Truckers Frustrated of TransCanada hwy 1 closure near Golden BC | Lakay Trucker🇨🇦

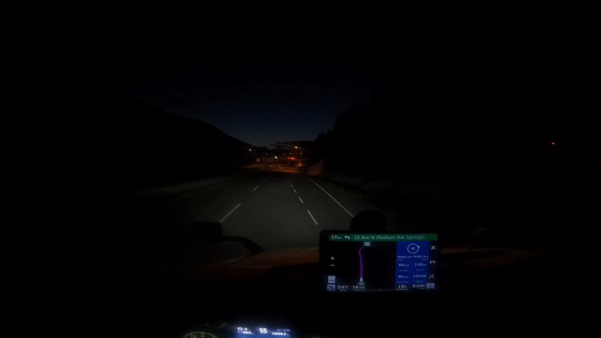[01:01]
Kicking Horse Brake check Dito natin makikita ngayon yung Sa gabi yung sitwasyon Kasi magsasarado ang Highway 1 Nang alas cheese Anong oras na ba?
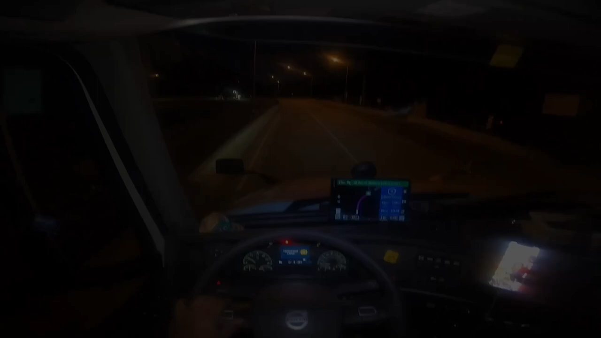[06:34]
Ito yung makikita ngayon ng sitwasyon dito Kapagkagabi
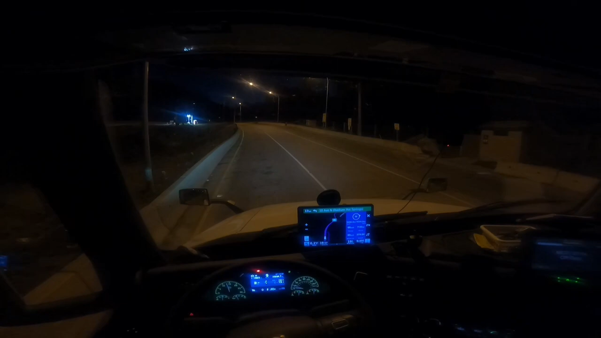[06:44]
Kasi Kasi Laging Sarado to Hanggang last Just guys Ayoko na kasi mag reroute Kaya binilisan ko kanina Kasi si Jay Tulog ngayon Siya yung Nakatuko na naman panggabi Mawaawa naman Wow Pero anyway
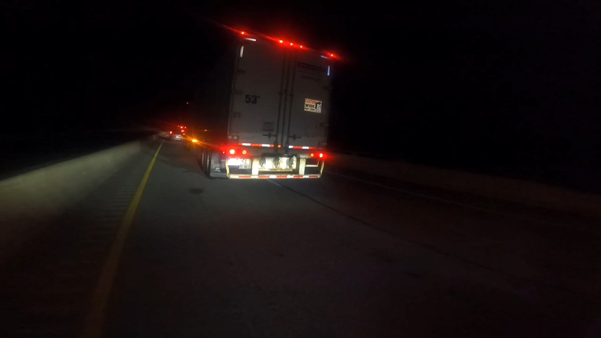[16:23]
Linya yan Mula toon Hanggang doon yan
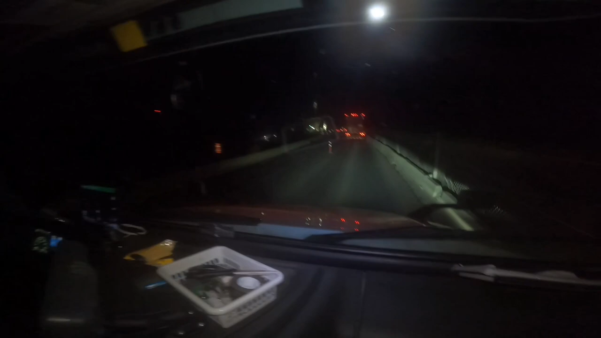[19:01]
Mas ibangin Mas ibangin talaga yan Makita natin yung Construction na ginagawa dito sa Ano Golden Wow Kumbakay Sinasarado yung ano Tagtag Oh Bangin